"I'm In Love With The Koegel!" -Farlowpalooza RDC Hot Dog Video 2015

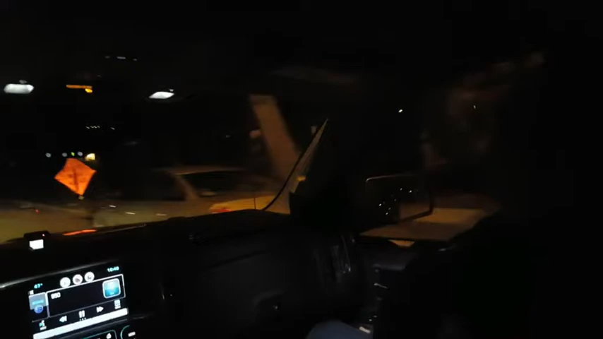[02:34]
Not in a road, and then you're doing a circle. You ever get anything besides hot dogs? You said bratwurst? Not from that place. No, you don't want the bratwurst. No. You do not want the bratwurst from that place. Just thinking it makes me change my accent. Just like that, huh? Just like that. Man. There's a car with one brake laid out, man. Is that what it is? Nah, it was behind the car.
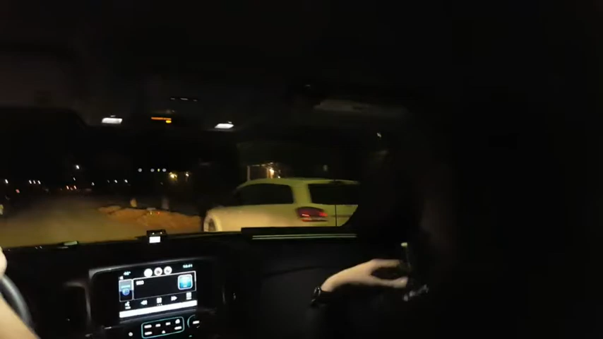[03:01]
The first car we see on that. We better be careful. We're not pulling over the first car we see. No? But he's all over the road, man. No, he's just pulling out of his driveway. He's like, oh. Oh, and you just see that curve. He's throwing that. Oh, no, this guy's swerving. Let's get him. All right, let's hit those lights, see man. See what he's doing, yeah. Hit those lights. Shoot. There it is. No, man, he's all over the road, man. Get closer. I'm trying to. He's going too fast. Why is he still swerving? I don't know.
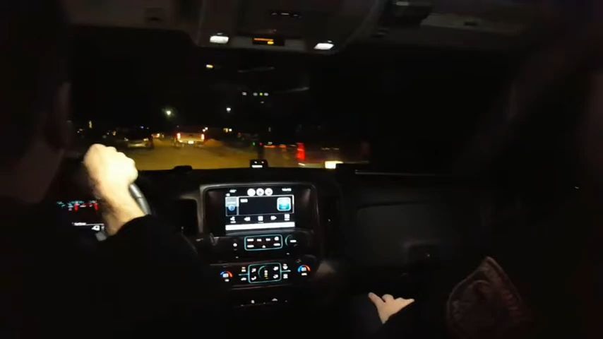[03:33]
He's going to hit that pile of leaves. There we go. We're good. There we go. He's going over. He's going over. Is he pulling over? No. Oh, he is. Call that in, man. Run that plate. All right, call that in. What is that? H-O-T-T Diane Oscar. But that's my name. Okay. G-G. Hot dog is the plate on that license. There we go. He's pulling over now. All right. That's all right. What the story is here. Careful out there, Oscar. You're not coming to back me up?
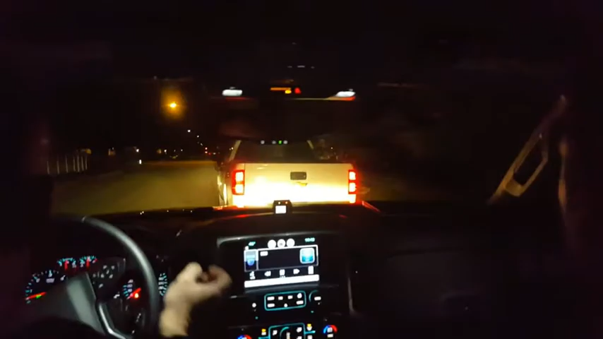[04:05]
Oh, I'm coming. Okay, let's make it sure.